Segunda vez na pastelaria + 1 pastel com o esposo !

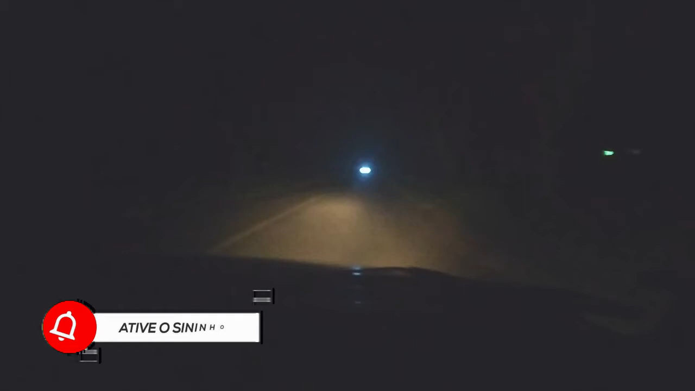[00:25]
gente estamos aqui na rodovia e na estrada indo para lupionó
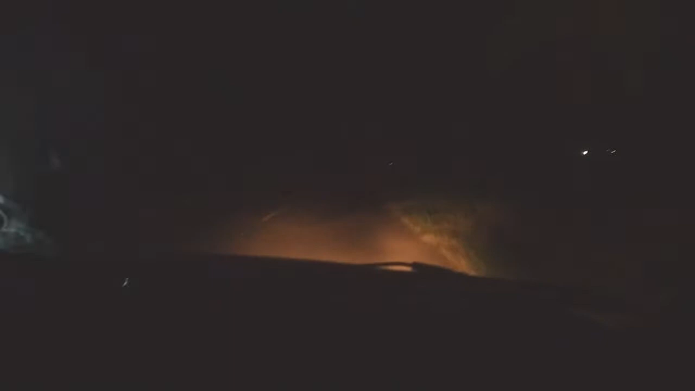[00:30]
para nossa cidade vizinha que dá para vocês ver aí que a luz da estrada tá acesa eu quis gravar para vocês ver que eu tô indo tá nós estamos indo
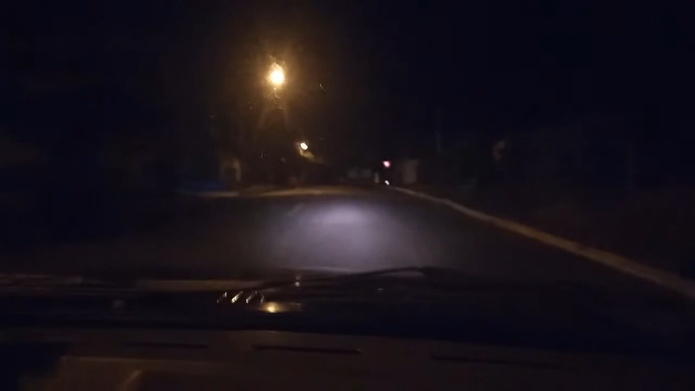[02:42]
hoje é um vlog de passeio tá pessoal para vocês que gosta desse tipo de vídeo já arregaça o dedo no like aí compartilha aí com sua família com seus parentes com todo mundo aí tá gente que nós estamos rumo a 20k aí tá a 20 mil inscritos aí bora que bora né gente vamos trabalhar vamos mostrar serviço vamos gravar gente pessoal gosta de ver coisas legais né aí ó estamos entrando aqui a cidade de lupenópolis como é que tá hoje aqui tá
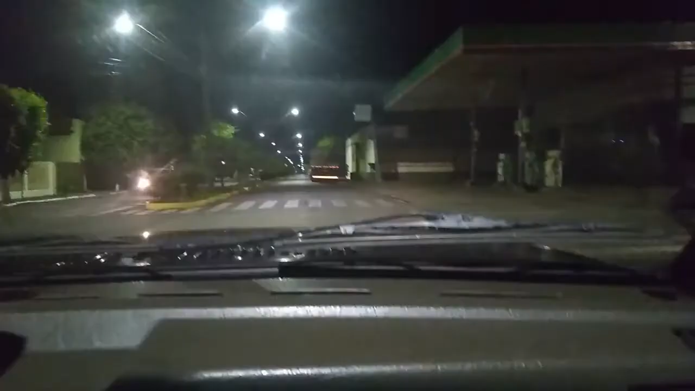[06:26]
pessoal já acabamos de sair do da pastelaria mais um pastel agora nós vamos aqui na lanchonete parado obrigatória para pegar um açaí para me levar para o meu filho aqui é a avenida da cidade aqui de lupeonópolis que nós estamos aqui é o centro vou mostrar para vocês que tem bastante gente ó tá até movimentadinho ó
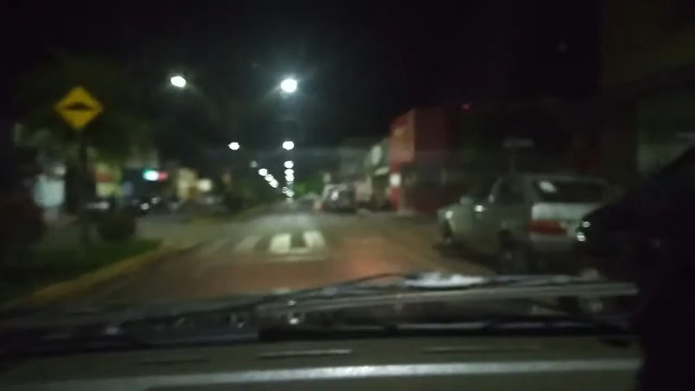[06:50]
vamos lá na frente você para aqui olha aí pessoal ó beleza aonde que é que eu não sei ah é aqui ó gente nós vamos entrar aí ó para poder você vai parar aqui eu vou pegar vai pode parar onde você quiser é só pegar o potinho é